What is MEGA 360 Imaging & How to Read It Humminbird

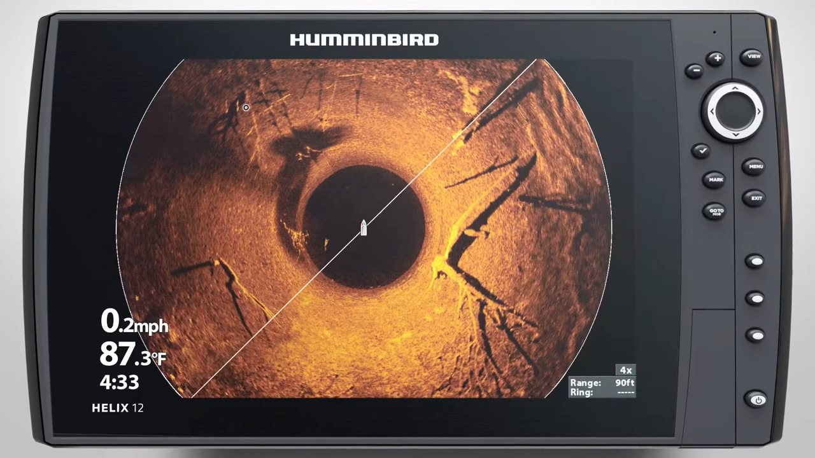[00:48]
On screen: water 87.3°F, speed 0.2 mph
and let range rings show you the distance from your boat to the target.
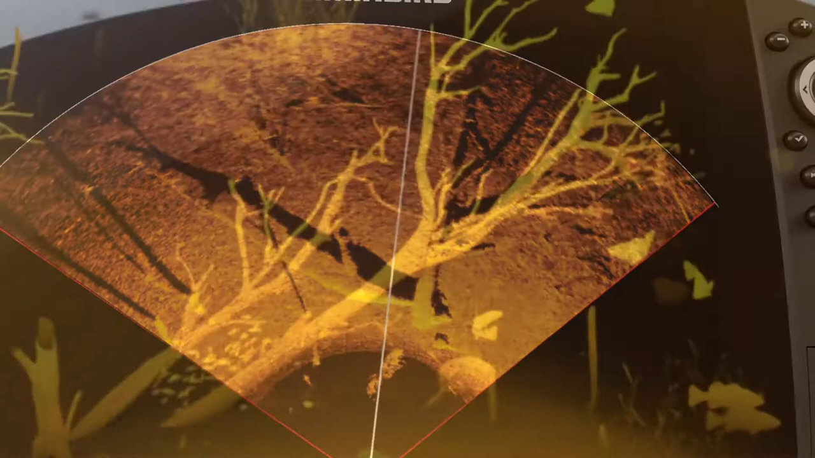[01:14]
The different shades on the Mega 360 Imaging screen provide more detail about what lies below and around your boat.
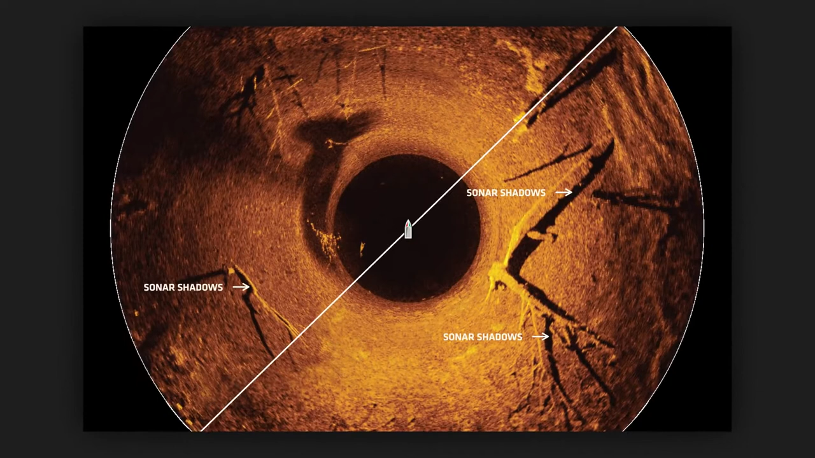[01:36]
Imagine your sonar beam as a flashlight.
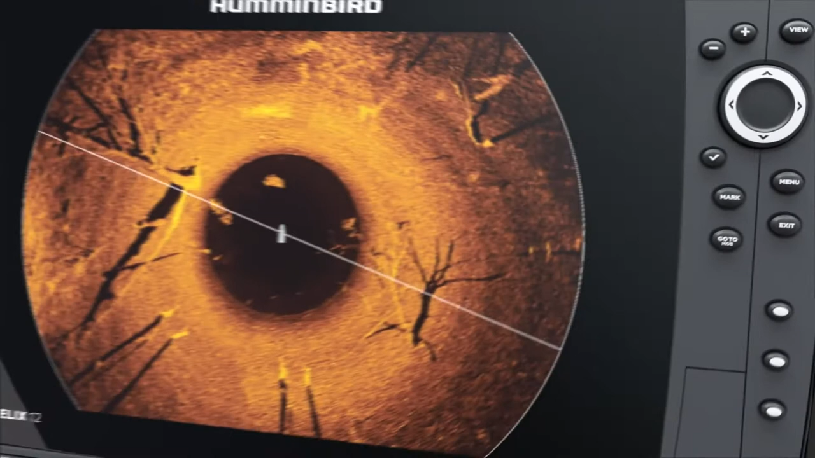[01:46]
Once you've found structure, see if it's holding fish. Bait fish will show up as a tight cluster of returns,
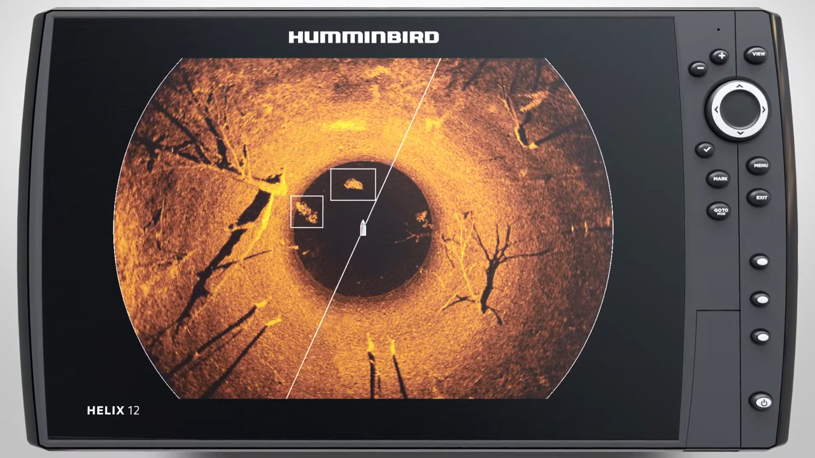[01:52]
while game fish will appear as bright, solid marks, often associated with the sonar shadow on the bottom.